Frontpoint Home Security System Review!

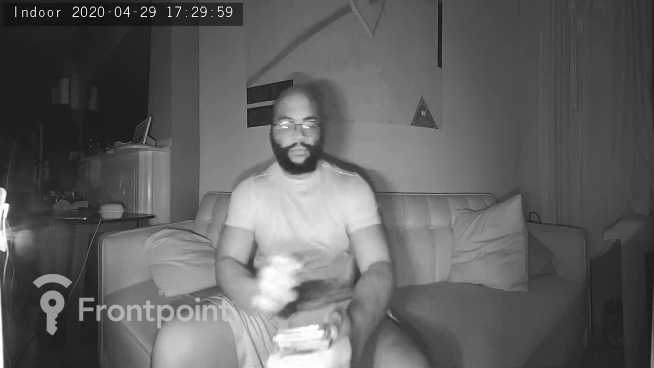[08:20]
And even the night vision with the built-in infrared LEDs is providing me with a nice shot where I'm capturing everything, not too dark, really able to see what's going on.
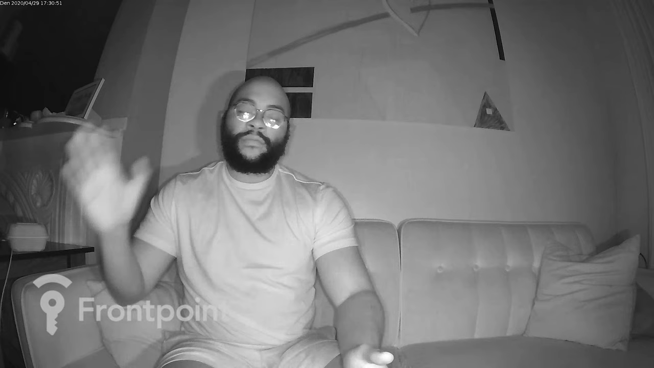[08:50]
You know, I'm a darker person, still able to see me really well, picking things up using those infrared LEDs. So both shallow and deep, I could be seen.